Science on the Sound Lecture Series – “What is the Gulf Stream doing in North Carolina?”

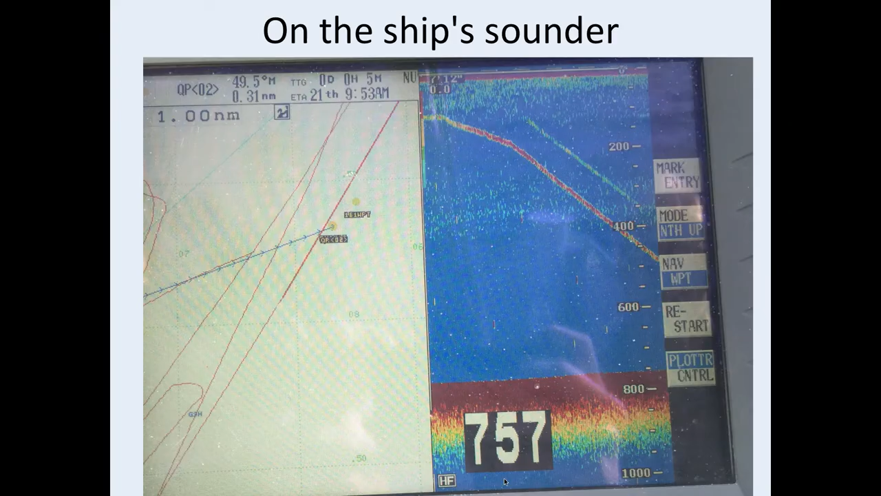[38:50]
There is technology to do that.
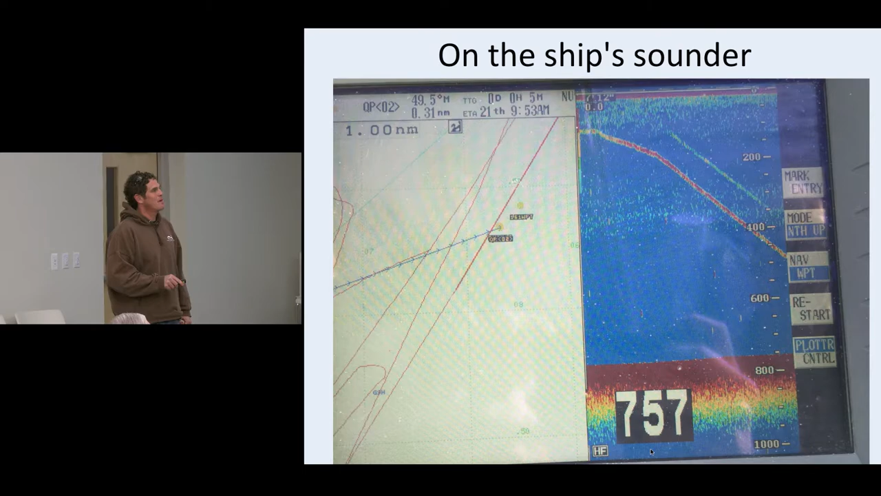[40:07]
This is where the pod was that we recovered. It wasn't exactly where we wanted. So we the Gulf Stream was screaming this way.